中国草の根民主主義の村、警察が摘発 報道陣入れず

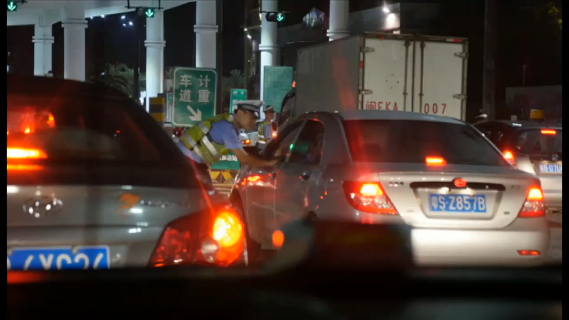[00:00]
On the outskirts of a village. 包囲された村の外れで、警官がすべての車両を検問しています。
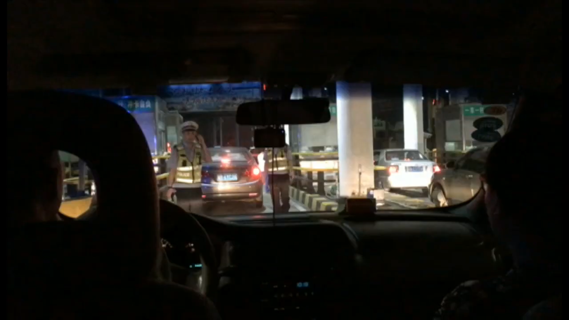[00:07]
許可がないとウーカン村に出入りできません。
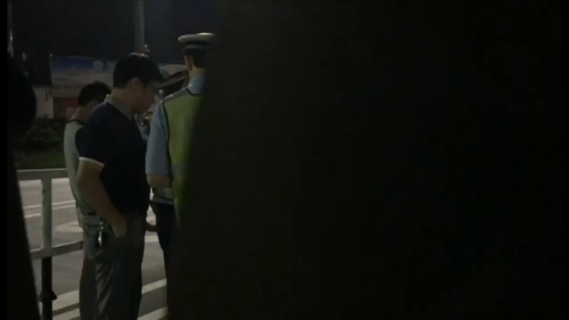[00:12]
As for journalists, 報道関係者は通行を絶対に認めないとのことです。
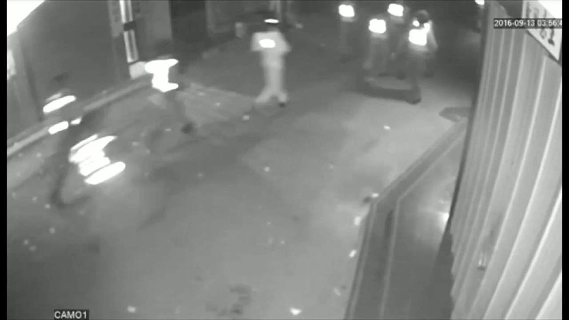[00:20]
Inside the village, 村の中では警察の特殊部隊が突入して、先導者とみなされた人たちを引きずり出しています。 This is the death. これはいわゆるウーカン村の実験の終焉です。